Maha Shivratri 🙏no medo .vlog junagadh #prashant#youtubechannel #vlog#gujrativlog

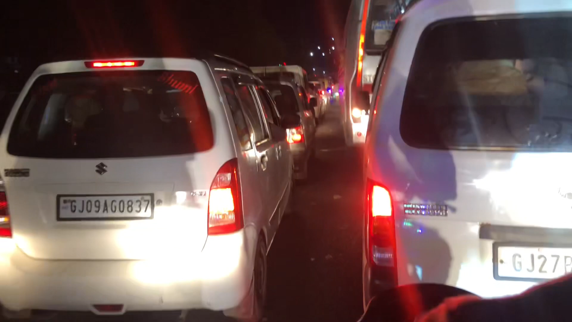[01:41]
તો અત્યારે ટ્રાફિક માં હલવાઈ ગયા હઈ, બહુ લાંબુ ટ્રાફિક છે ગાઈસ। આ ગતિ પ્રશાંત ભાઈ અત્યારે ગાડી એક આવે છે, એના મોઢામાંથી અવાજ નથી નીકળતો, એટલે એના હાથાનો હું બોલું છું।
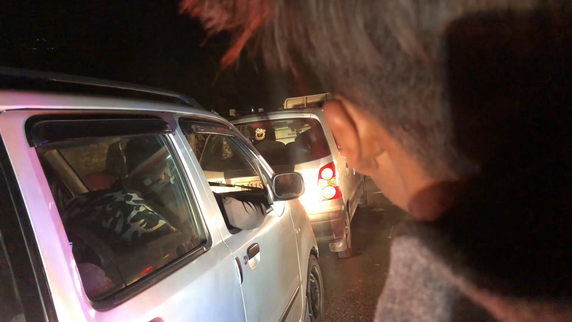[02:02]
આ ક્યાં અટકાણું? ગાડી કરી દે, બંધ કરી દે ને, આપણે દોરી જોયા જાય કેમ કરીએ? આવો પેટ્રોલ નું ભરે કા ખોટું?
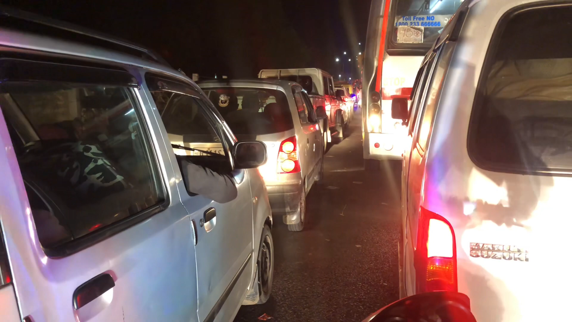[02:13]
આવો એટલે હું તો કહું ને, ગાડી અહીં ગમે મૂક દેવાની જરૂર હતી। ઓલી બાજુ એ ઓલો રિક્ષા વાળો હલવા, હવે એ ઓલો રોડ રોકી લે, ઓલી બાજુ થોડો ખાચો રહ્યો ને, ઓલો ઈકો વાળો ખાલી લાઈન ઈ બંધ બાજવાનું છે। બાકી તો હમણાં જો એક જગ્યા નીકળી નો જાય, હું નીકળી તો જાય જ ને।